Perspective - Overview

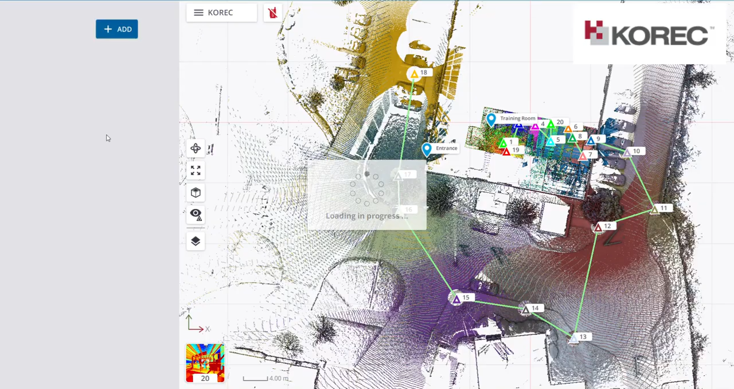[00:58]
once it opens up because goes into my plan screen and then I just show you a couple icons here on the left and a couple icons on the right so when I open up my scan station here was done in our office up here at the top you have your 3d once you open up your 3d you have
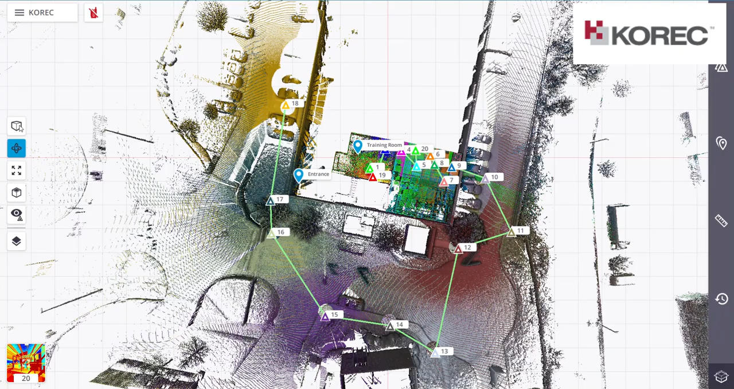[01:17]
actually rotate around here flick the view
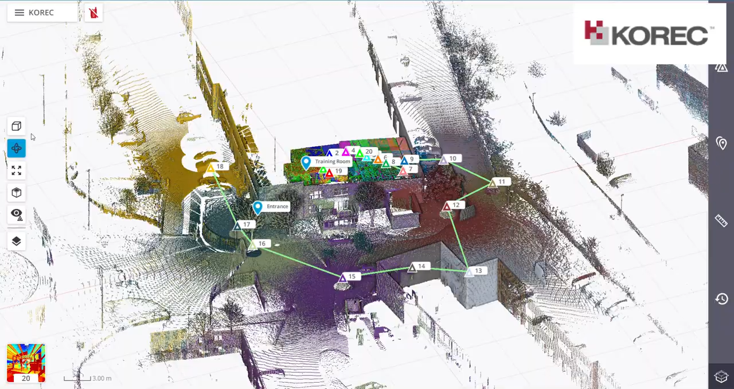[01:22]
okay going along here you can also zoom extends
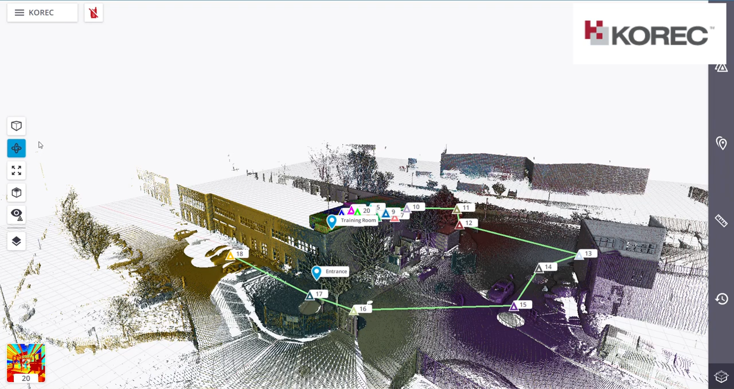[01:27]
unselect that and then zoom extends it goes back to your plan view as well and here is what you want to see so if you want to see all the data see none of the data see your stations
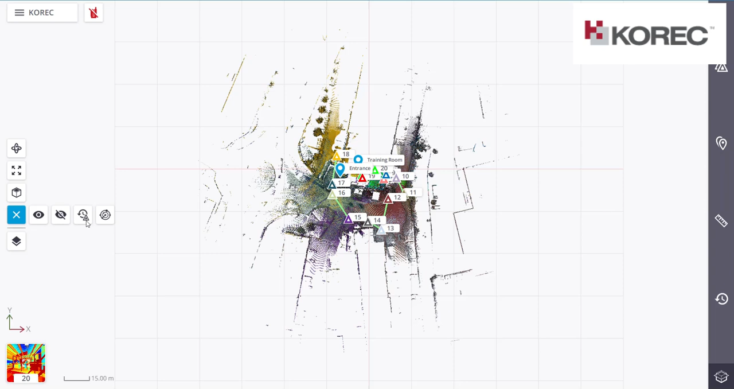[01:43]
just see your scans it's all in this eye and in here you have your different layer features so in here if I have all my scan on so
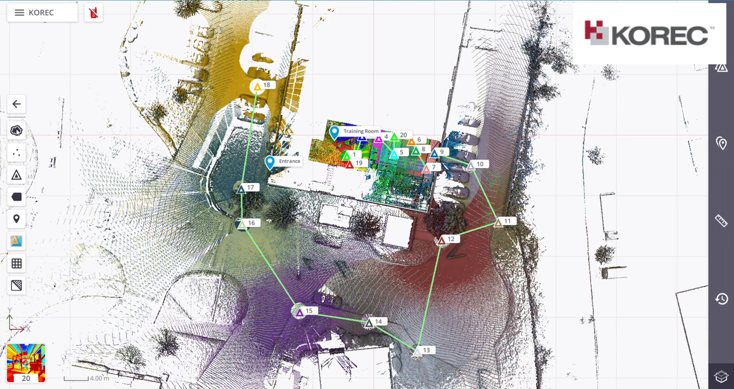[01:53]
that's all my scan and this is kind of the frame of the scan so you can see in here
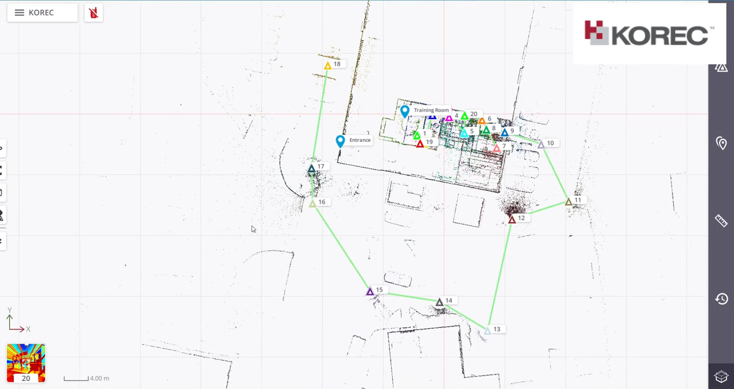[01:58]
the outlines so the outline of the buildings
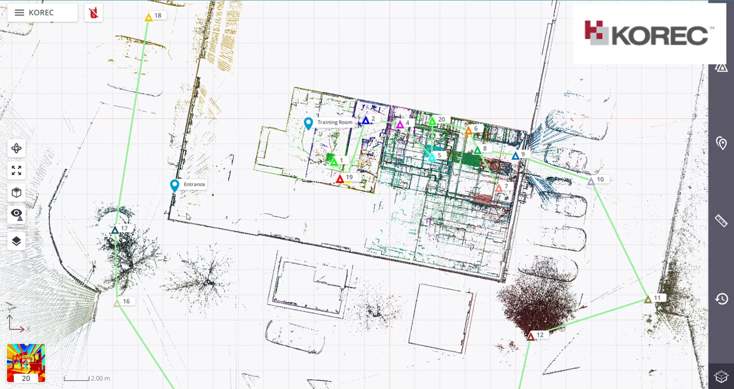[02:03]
and the cars so go back into my layer again click on full scans and then in here is what you want to see on and off so you have your stations on and off you can see my annotations are still on if I want to turn off my annotations I can turn them off here as well turn them back on and then in here I have my scan color
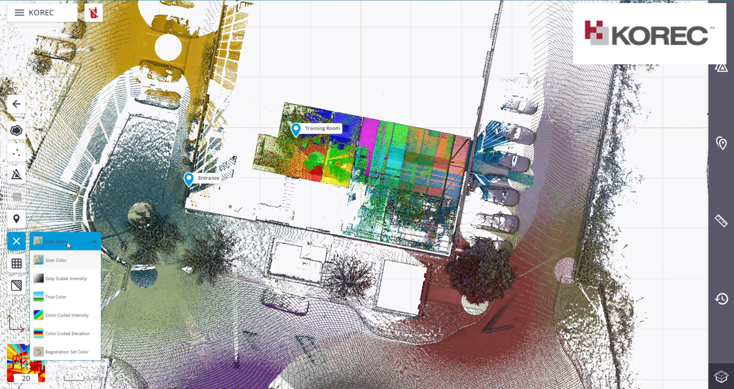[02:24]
grayscale true color color intensity registration set color so even if I went to grayscale you can see it's gone into grayscale there the minute I move
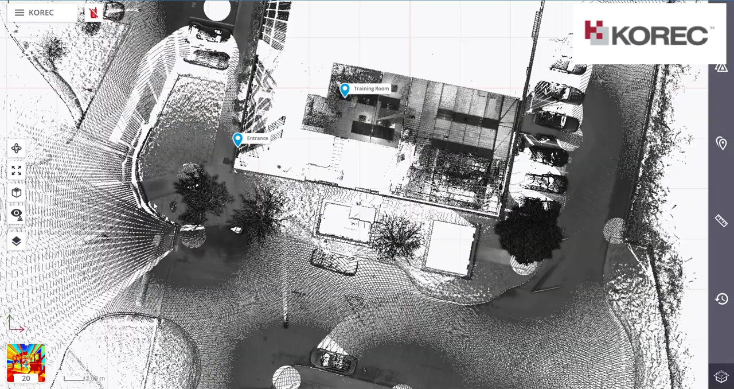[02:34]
it around and go back into my views at the top so I'll go back into
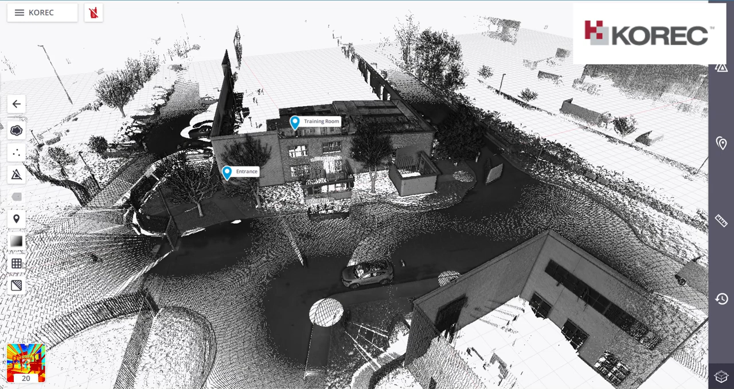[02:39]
my layers and the last one here the last two is dark in the background
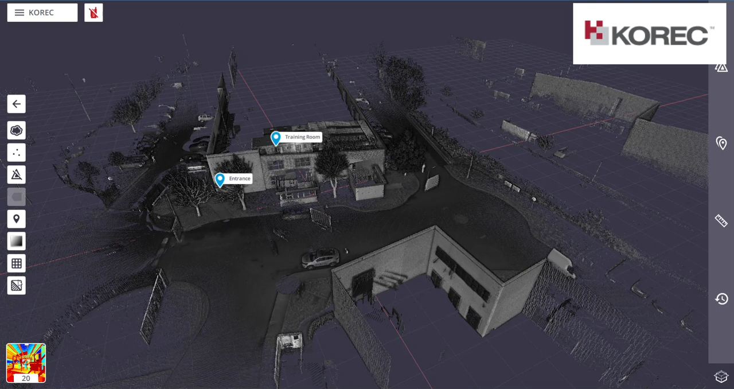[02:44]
so you can see the imagery you can see a lot better with the grayscale and if I go back into layers I can turn on
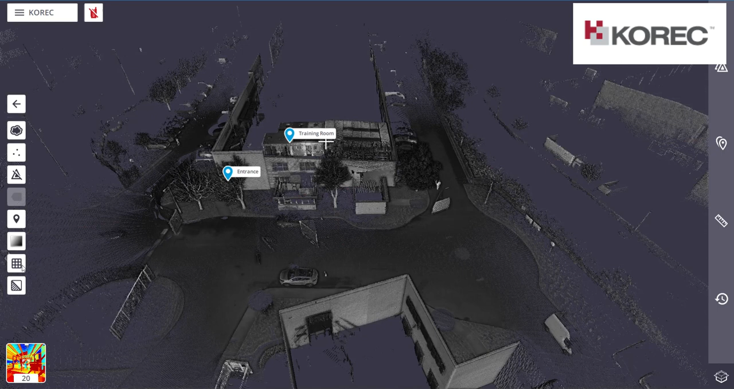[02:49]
off the wireframe and my bottom left here
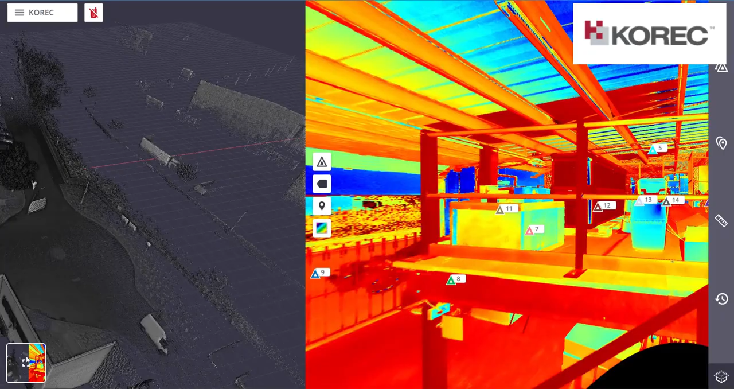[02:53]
it'll be just the scan
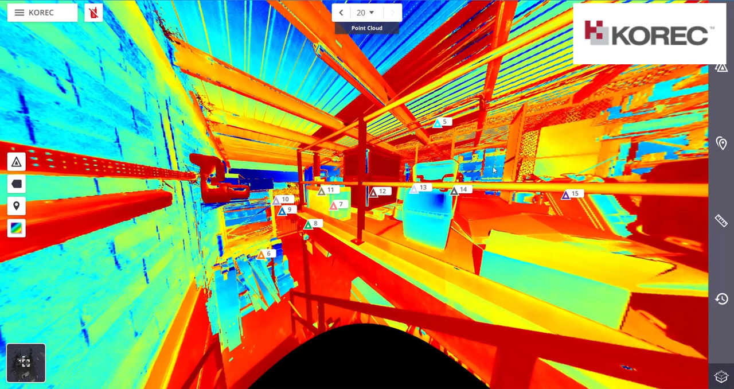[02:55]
what I was looking at so I can flip from cloud to cloud so if I went into 18 here I'm out in the car
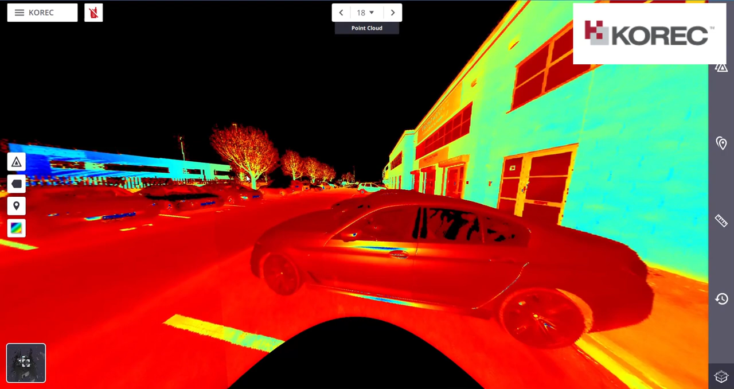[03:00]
park you can see that scan the cars all the blacktop there's the correct office you can see here there's an annotation here called entrance so I can actually select that even in that view
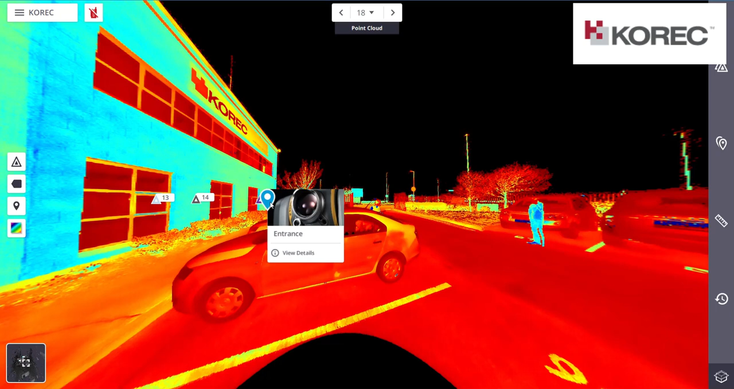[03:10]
the details and you can actually see the data so if I click in here go over to annotations you can see that this
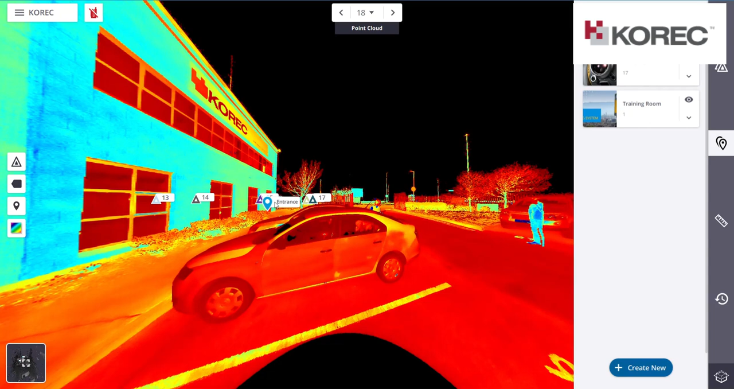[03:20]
entrance annotation this one here I can turn it on and off I can drop it down I
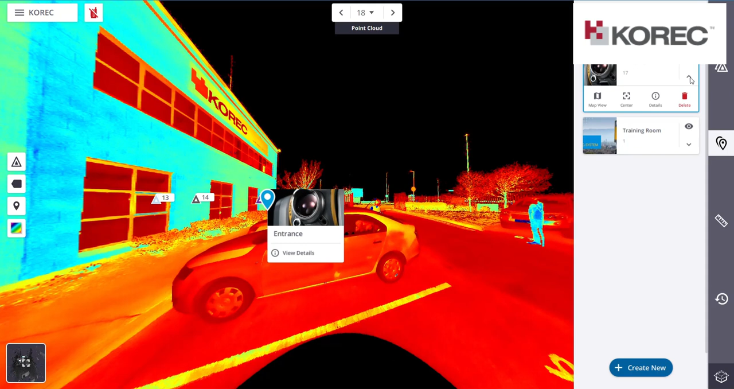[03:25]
can move it central into the screen I can see it in the map view and I can get the details so there's just a picture of an SX10 okay and I can click in the view as well and see that the view
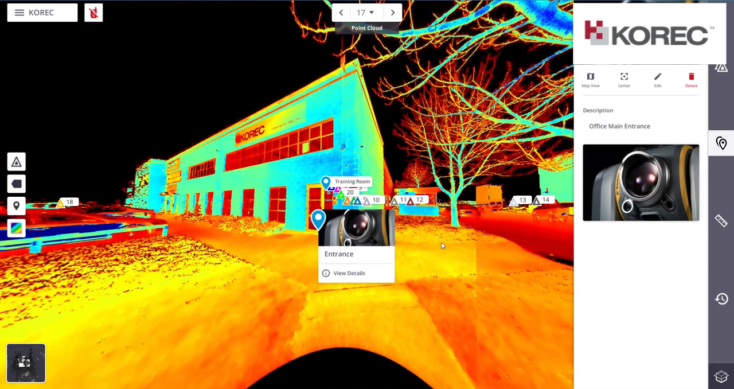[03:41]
is shown where the annotation is okay I can edit that on any change as well and so I just go back out of the annotation so that's one of my icons there's my
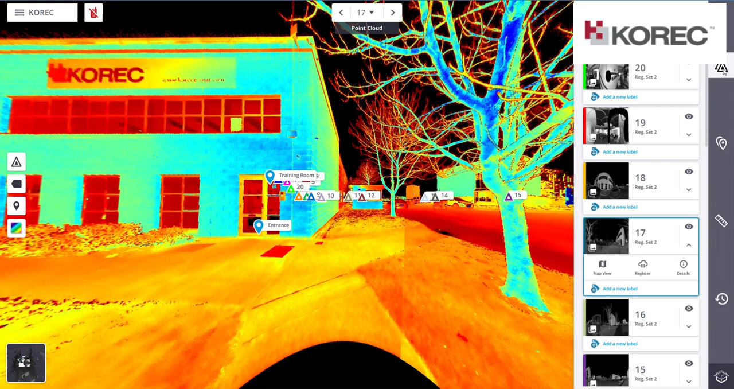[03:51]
stations there and here I can add in my labels I can click down go in it'll flick down into this my scan 20 here you can see that I can
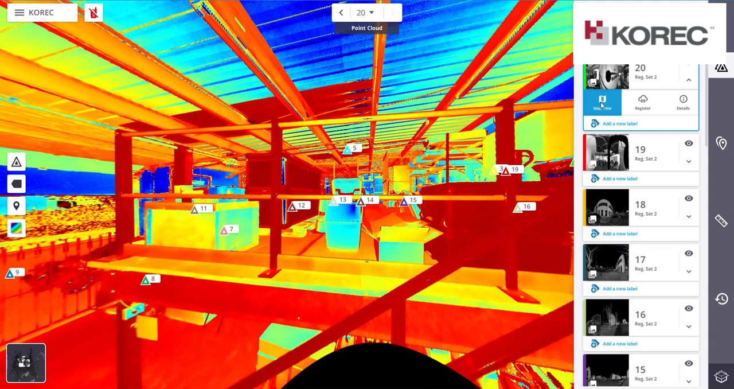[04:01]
go into my map view I can register all data and see all the color in the data with it
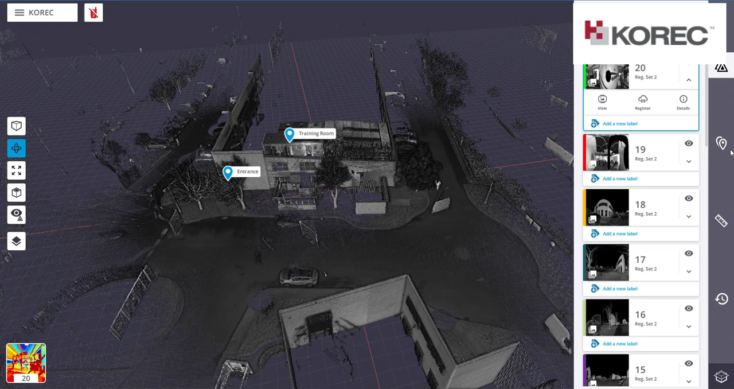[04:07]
next one is the annotations like we just saw so even if I wanted to see the training room it'll pop up with
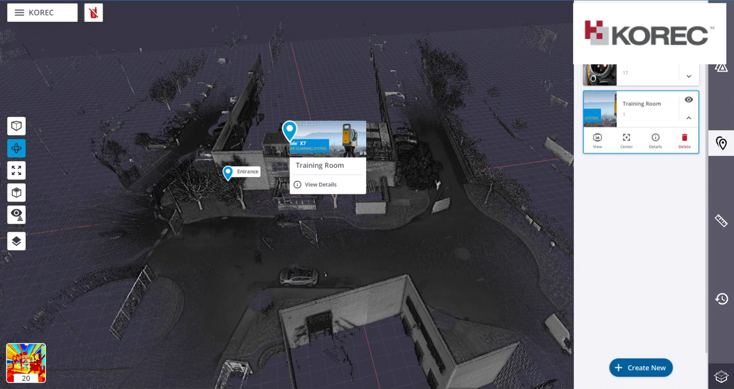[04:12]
a picture of my X7 I click into the view and then there's our training room there
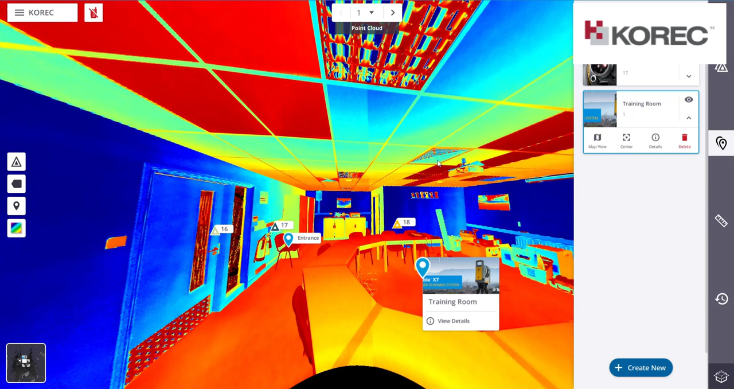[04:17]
if I go out of that and go into my ruler in my ruler here I have different
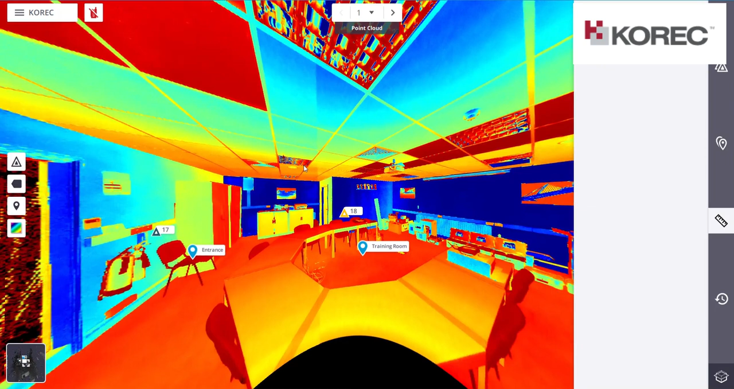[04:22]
types of features so I can measure features so even if I went into this wall here and pick maybe and an X and Y so if I select here select
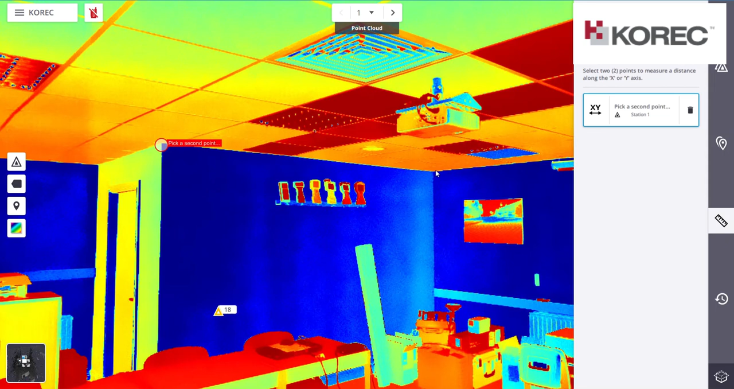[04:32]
here it'll give me the distance value there and all and when I do my ceiling I can click on the ceiling here the floor